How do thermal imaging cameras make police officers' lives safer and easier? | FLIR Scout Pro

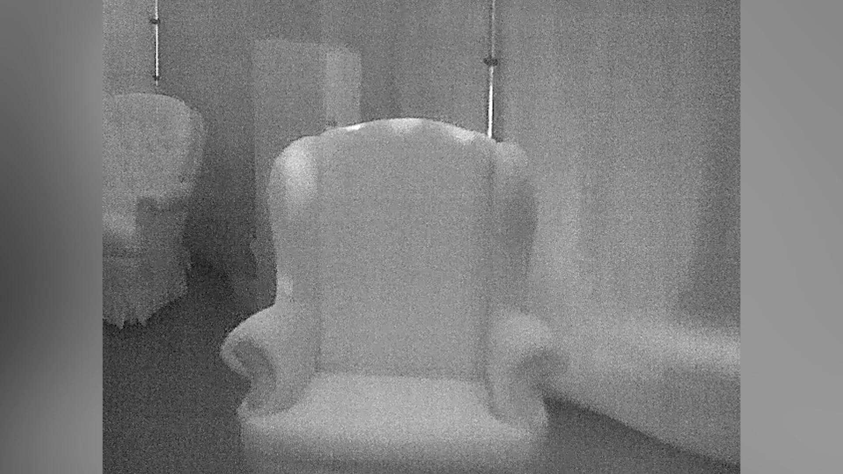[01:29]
Even if they're hiding behind a closet door or a chair in a house, you're still going to see the glow of that heat coming from behind that chair. You may not see the person, but you're going to see the glow of that heat.
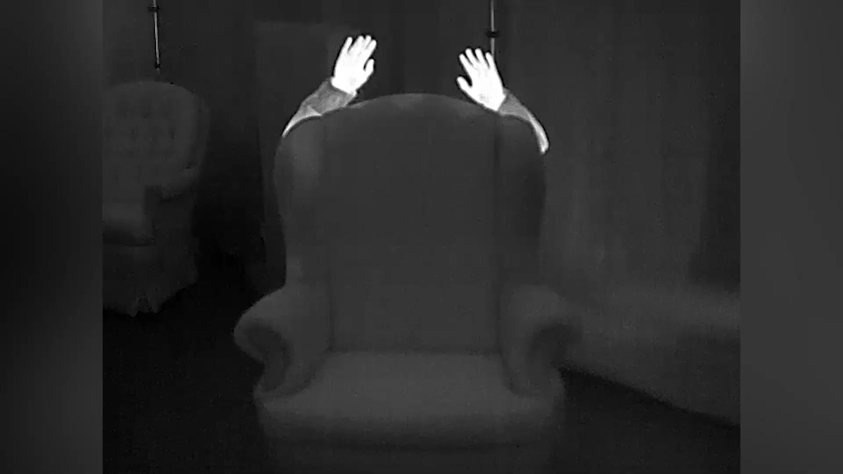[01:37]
So they're wonderful for pinpointing on, okay, there's something over in that direction, we need to see what that is. Otherwise, you're walking around a house blind.